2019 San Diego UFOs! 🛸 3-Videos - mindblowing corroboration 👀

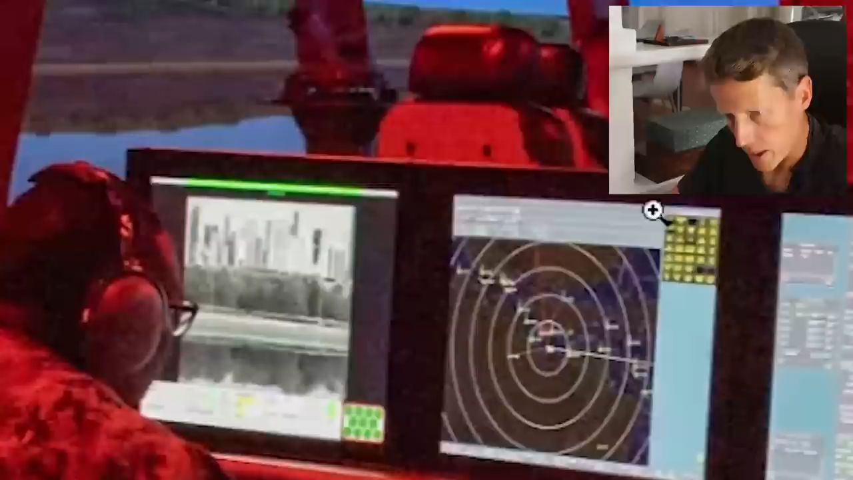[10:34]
and then the radar is going to be the first video released by Jeremy Corbell is going to be a just a picture of this screen in the actual bridge and then it's
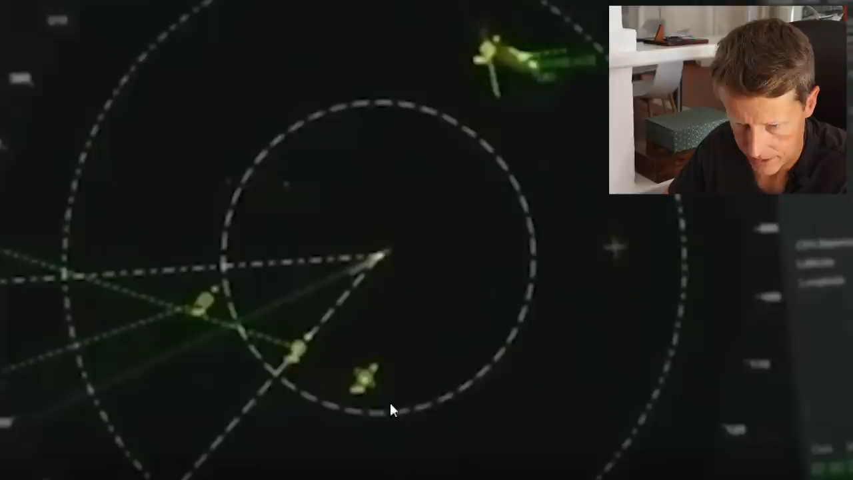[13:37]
not land because land will be much bigger okay this i think this is this is a ship so it looks like there are other contacts and these are contacts okay and i believe this could be the altitude i believe this is the altitude again it's hard to make out but for each one of these tracks like here's these three tracks that are surrounding or nearby this ship okay within uh let's see four nautical miles
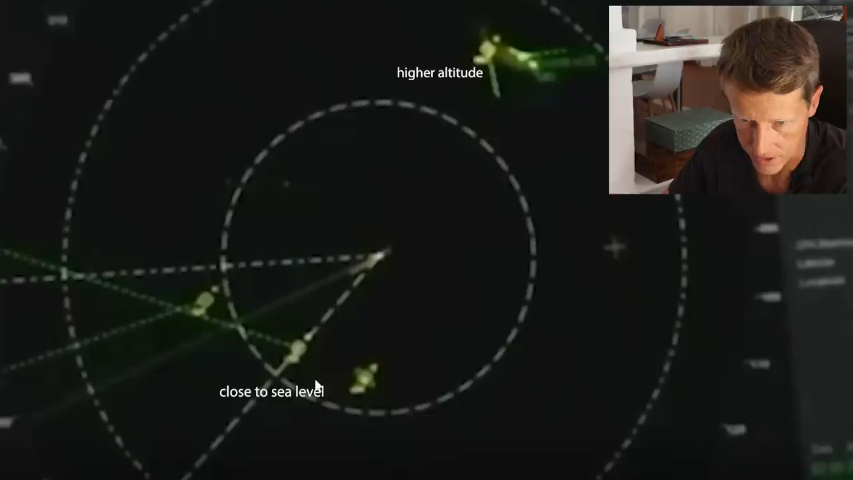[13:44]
and this is about six nautical miles away if you look at these tracks okay this is your actual radar track receives radar energy back
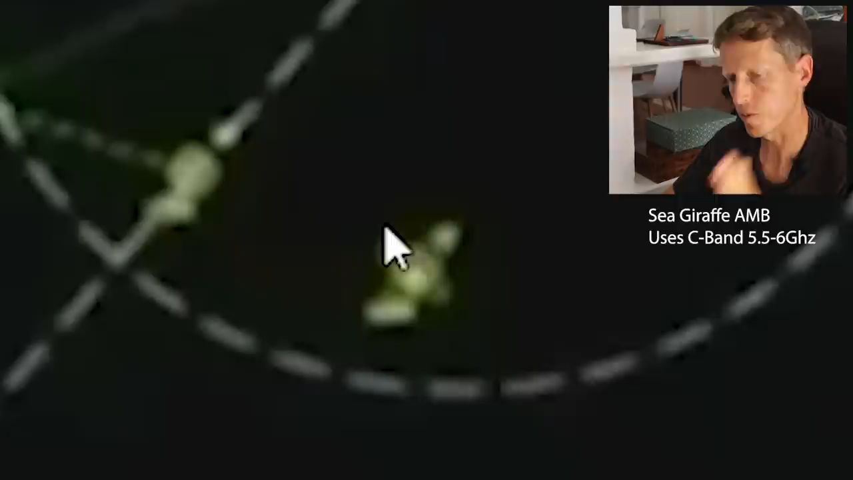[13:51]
from the mystery where i reported with s and x band and then it's going to start building a track file and then it's going to as long as it keeps seeing the same return back however the processing works in the radar now it's going to actually put on the screen that there is a track okay because it's getting other hits out there as we go along but now it's going to put it it's going to build a track file and it's going to put
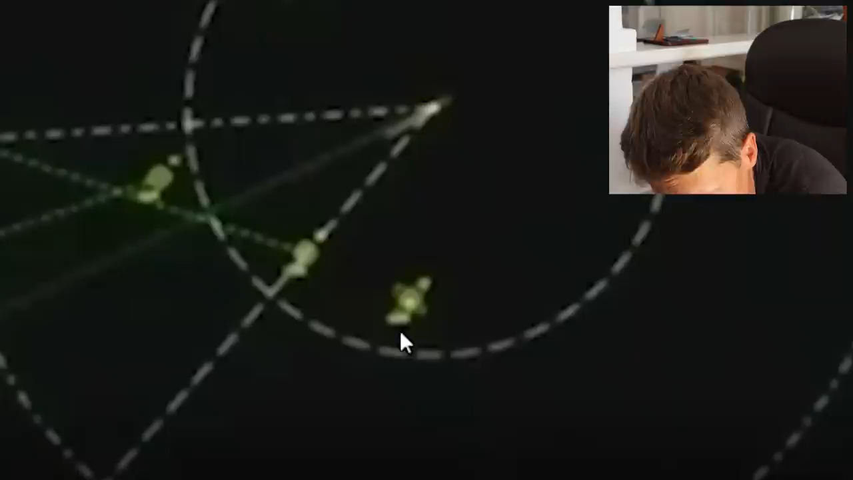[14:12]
a little number here and that's what you'll hear when when he's talking he says okay track 781
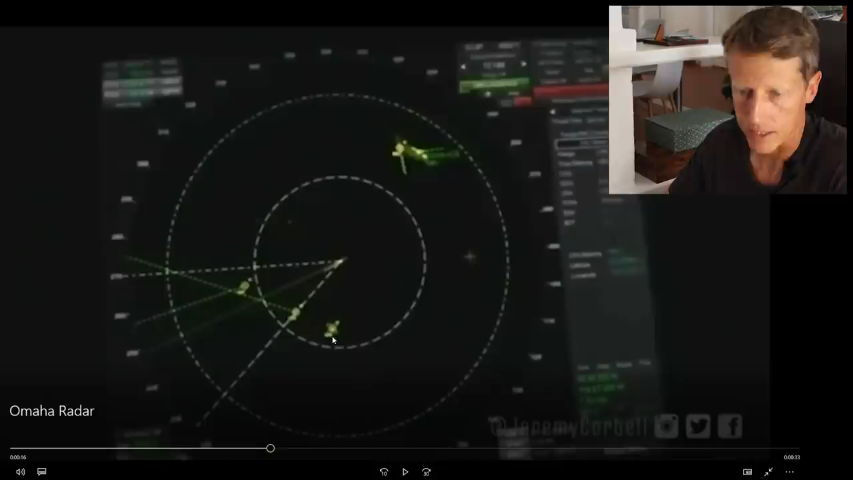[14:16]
etc and that is this little track number here that i'm unable to read uh based on the the clarity of the video to the omaha now it looks like there's three tracks relatively off the nose okay so in the direction of travel
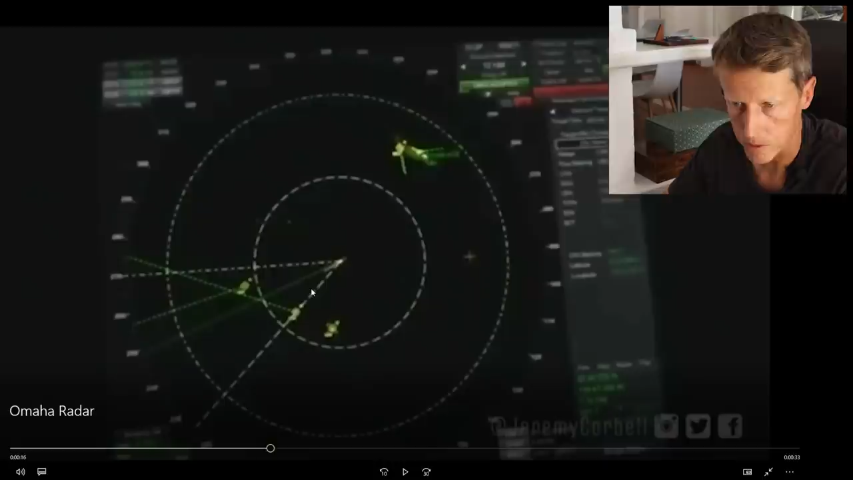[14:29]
and then it looks like there's another uh contact over here that's higher up around this ship i could actually make out the coordinates uh playing through it might be helpful too eyes up maintain track 781 just sped up to 46 knots 781's a track 50 knots closing in okay now jump forward again
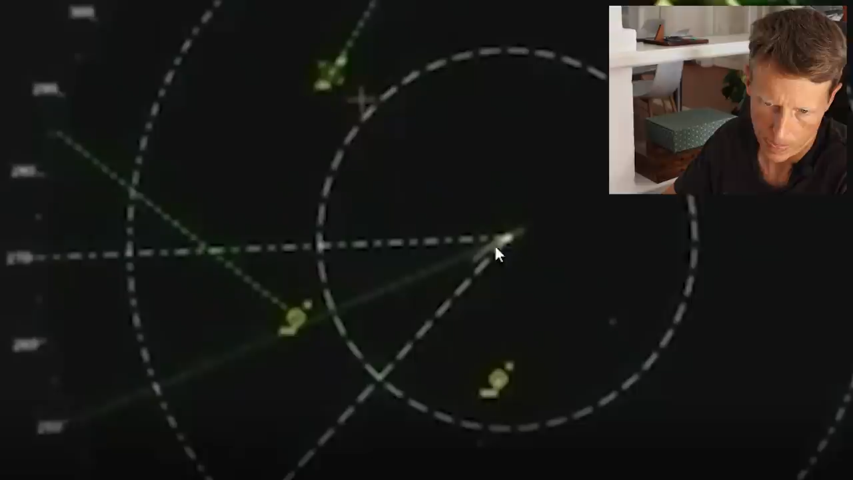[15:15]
138 knots for this one that's pretty much perfectly zero zero zero relative right yeah okay so that he says 138 knots and if we look at this actual contact okay right off the nose of the ship uh zero zero zero relative so relative is to us so they're talking about this contact so this contact in particular is tracked going 138 knots here we have eight to nine contacts on the scope at the same time but no other ship so it's a it's a later time frame so if we look here if i move it now you can see the actual ship up in the northeast there you can see as it's changing uh relative position to us okay but i want you to watch here you have three
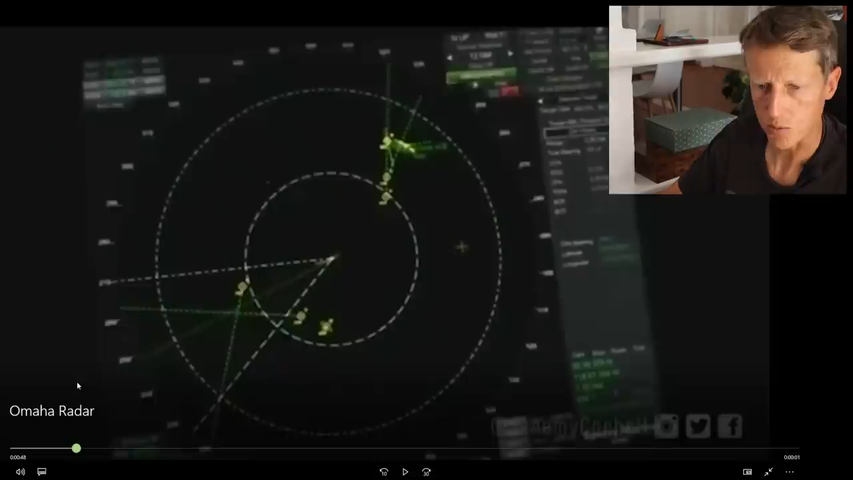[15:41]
contacts around the omaha and then you have three contacts around moving and these around this other ship and look these two contacts essentially disappear okay and i believe that what they're doing is actually going into the water we
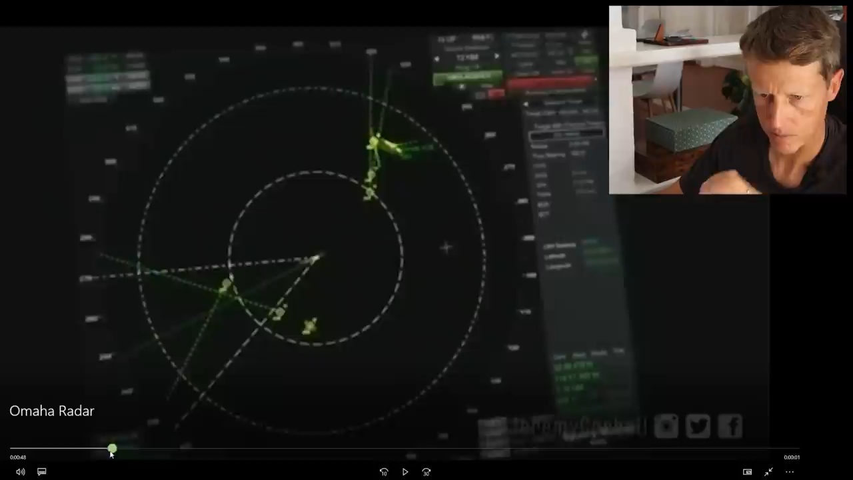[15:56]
have three contacts around omaha and then boom boom they go into the water
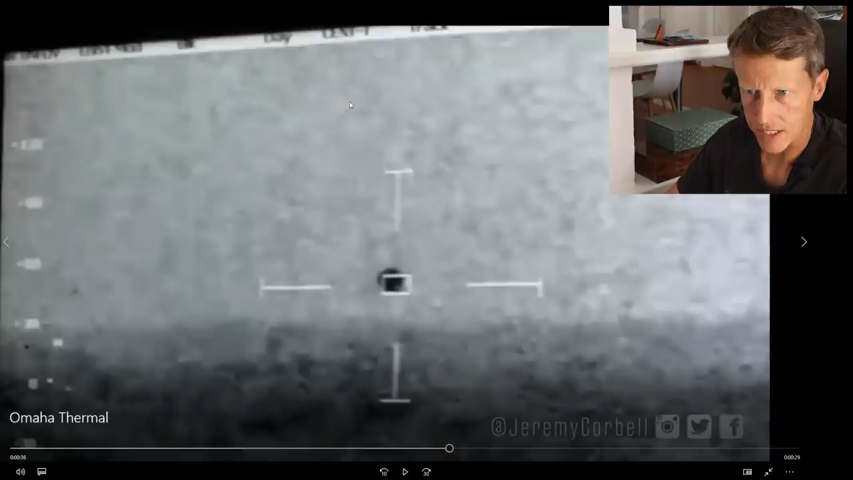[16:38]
is uh it is in a track okay so now it has a valid track this is black hot so anything shown up
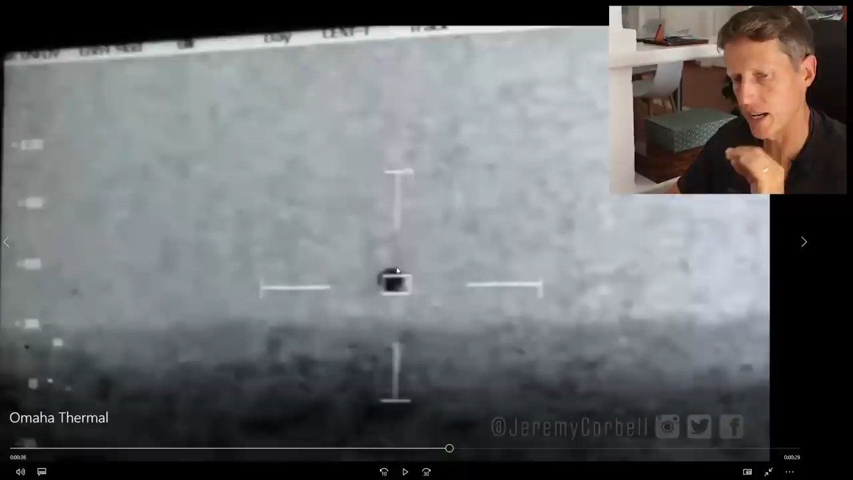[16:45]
as dark is hotter than its surroundings i cannot read this
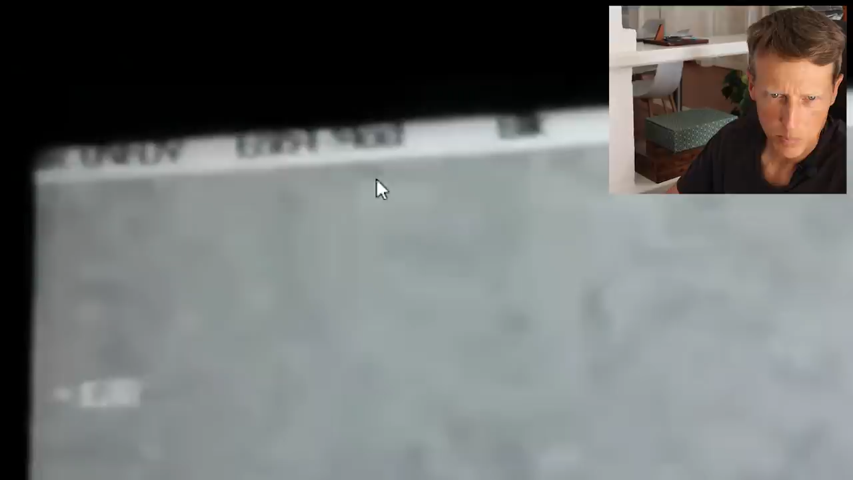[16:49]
but this right here is very important this says un fob so ultra narrow field of view so that means it's zoomed in as far as the pod can be zoomed in and you'll see a previous zoom here if i go back
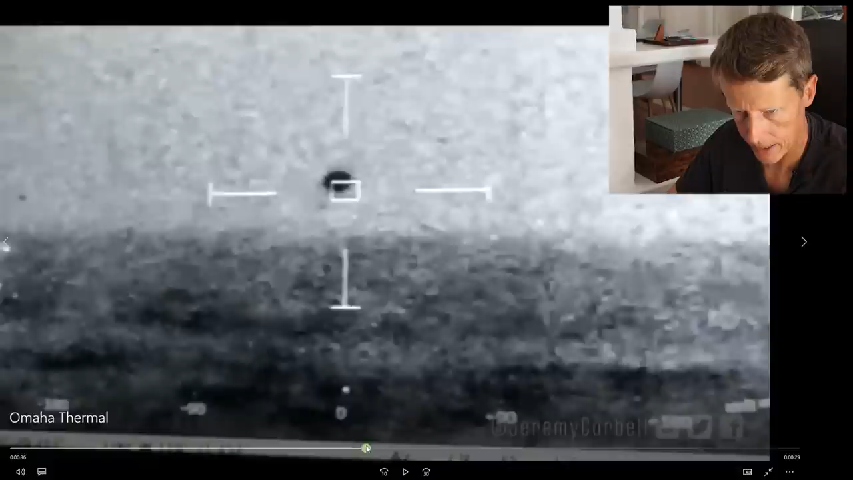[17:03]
here okay so i believe it doesn't show up actually up on the on the top of the scope but i believe this is in narrow field of view so this is a narrow field of view and then it's
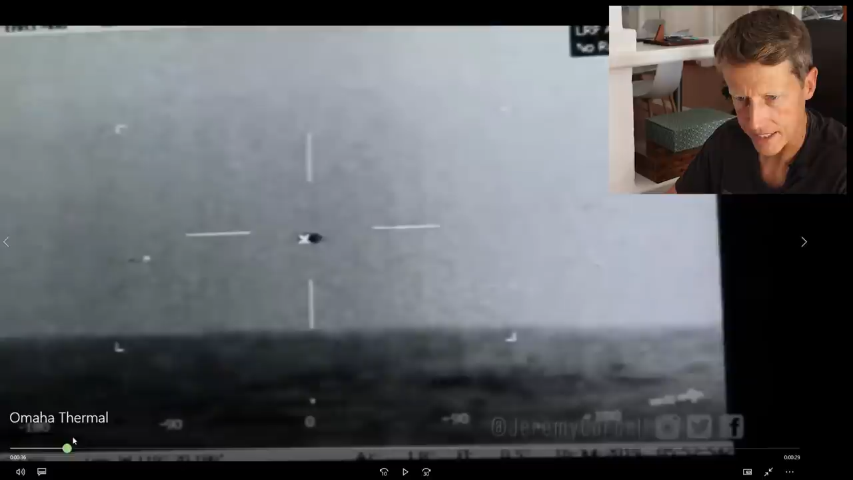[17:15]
a digital zoom okay so it's digital not optical it's a digital zoom to
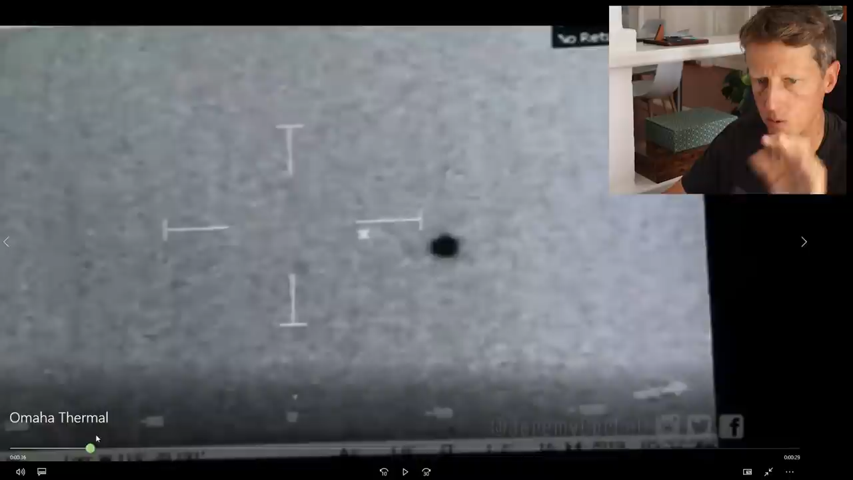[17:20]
ultra narrow field of view okay so it doesn't improve the quality of the image but
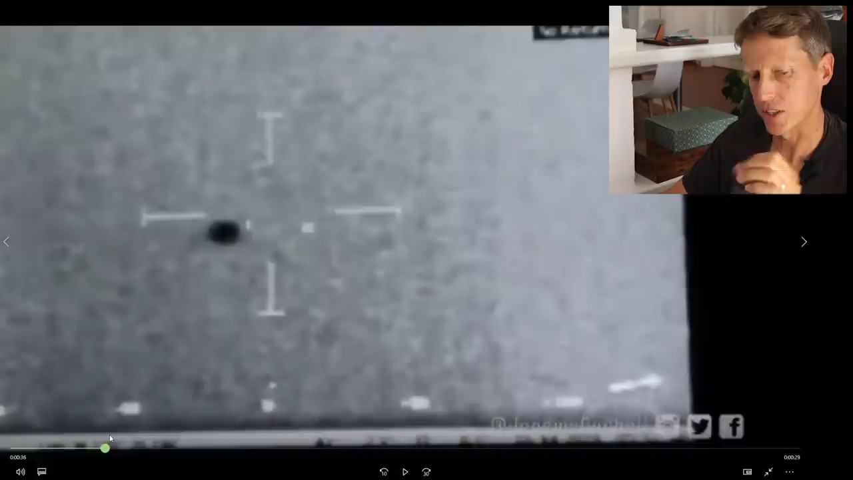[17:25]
it just makes it larger on the screen so i think this is
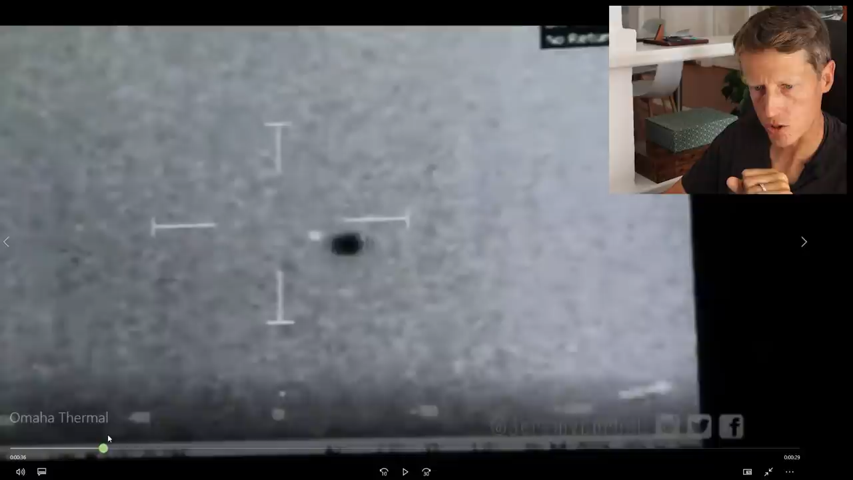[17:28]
your ultra narrow field of view what i want to highlight here these these crosses these crosses are
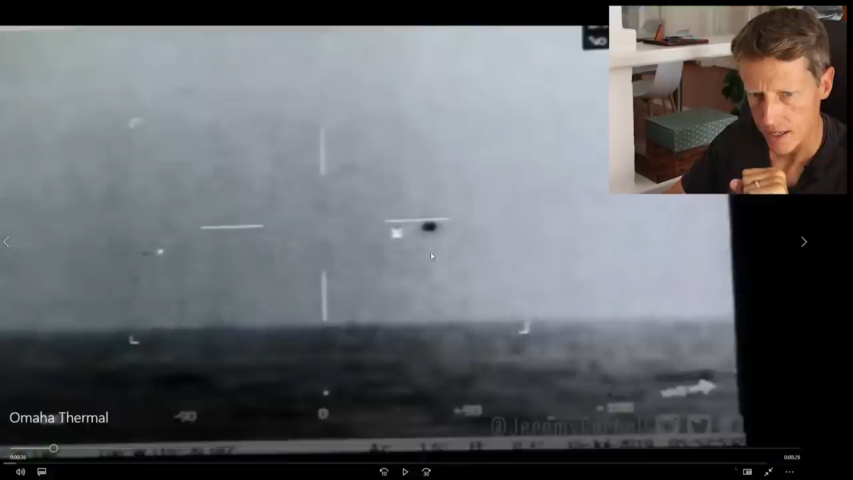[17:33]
the tar the flier system is saying that there's a targetable object here it thinks there is a target and then they command a lock and now it has a track so the flier system is tracking this stable track
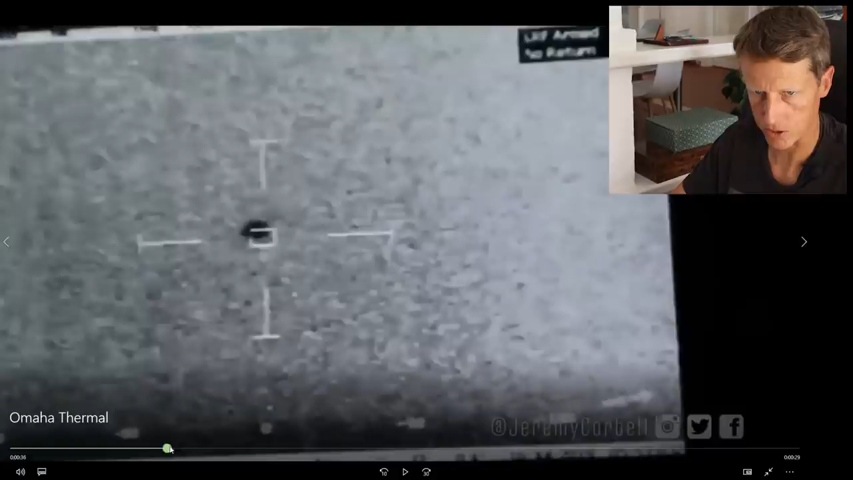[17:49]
it looks like i don't see it break or anything um other information we can get from this uh is the time and location okay so down here and the on the bottom left of the scope is you have the
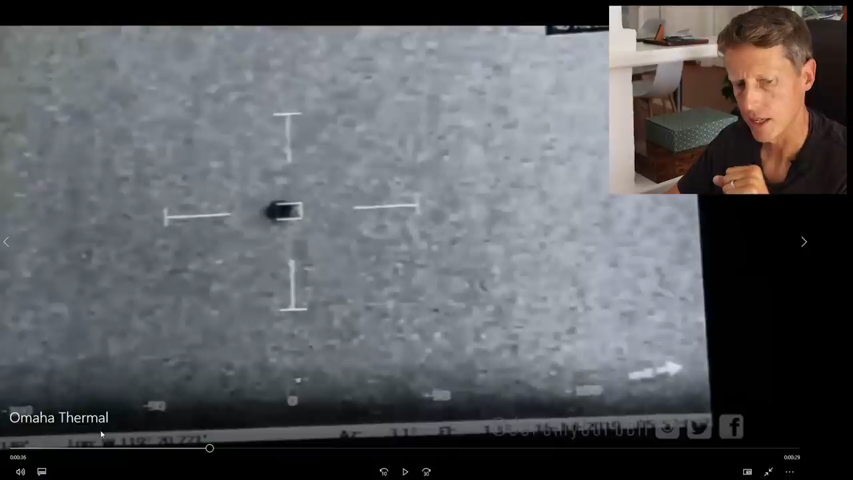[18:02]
lat long and on the bottom right of the scope we actually
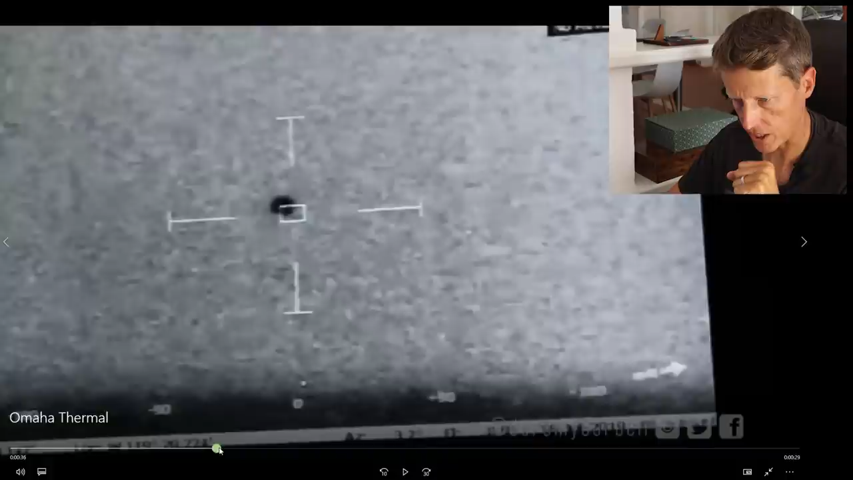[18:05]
get time so you'll see here 553 and that will go through this is basically